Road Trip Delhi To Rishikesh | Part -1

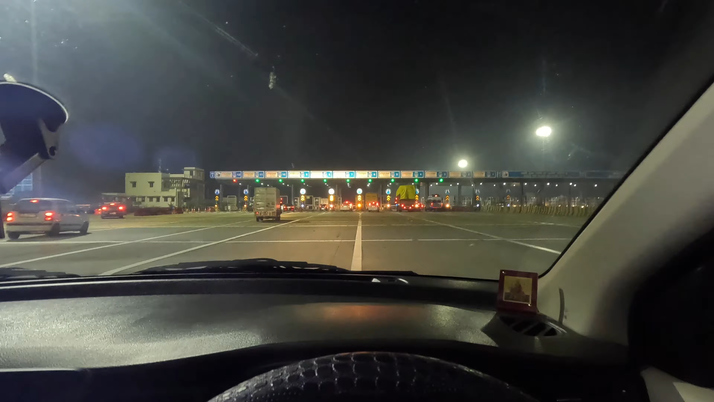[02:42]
इसी के साथ हमारी जर्नी का पहला टोल पड़ता है मेरेट
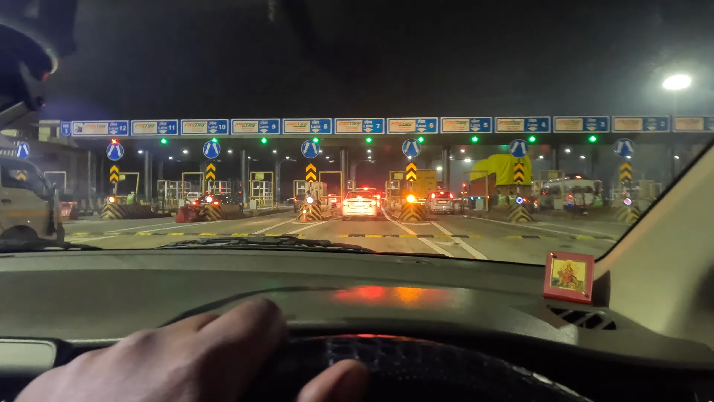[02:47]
वाला यह रहा है बहुत सन्नाटा हो
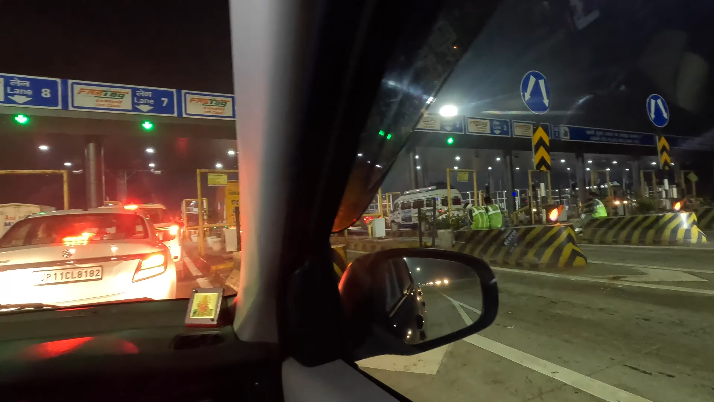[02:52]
रखा जहां आपने हैं आपना बहुत कम गाडिया दिख रही है
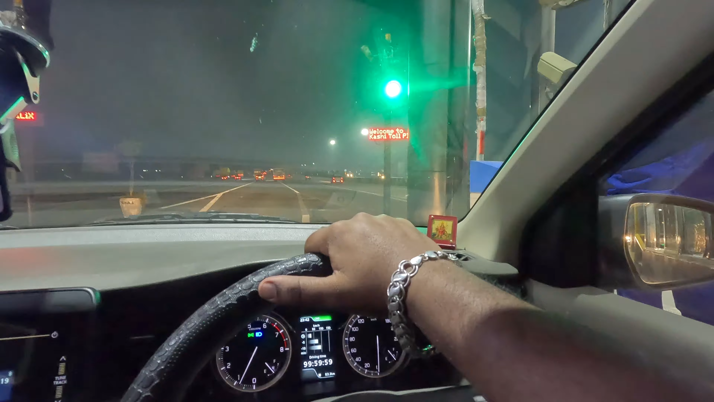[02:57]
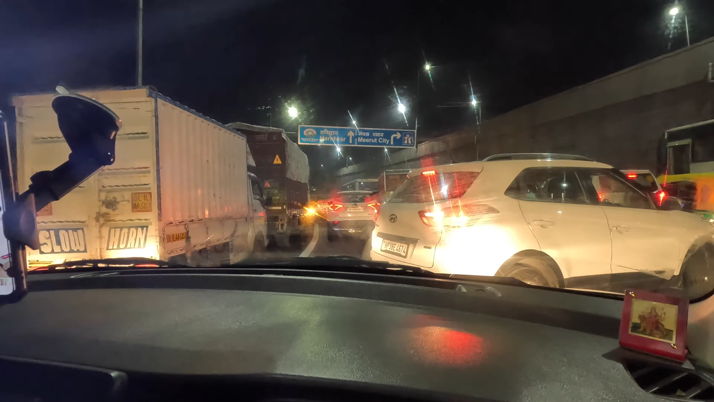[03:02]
दोस्तो टोल पार करते ही यह जाम मिल गया है यहां पर मेरेट शहर के लिए जो सिटी वाला जो राइट जा रहा है इधर
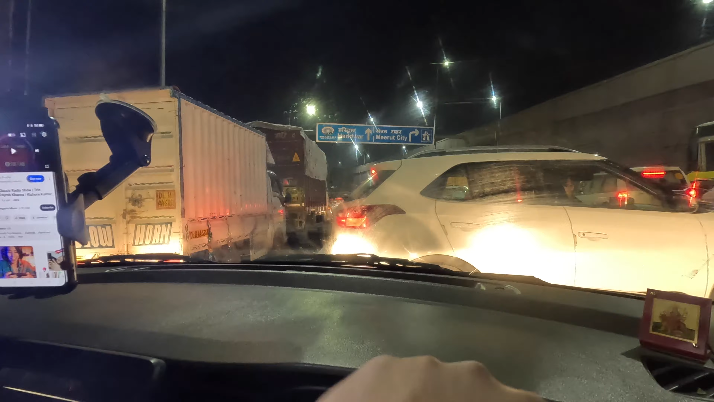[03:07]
की तरफ यहां पता नहीं किसे बात का जाम लगा रखा आगें सब लोग अपनी गाड़ियां बैक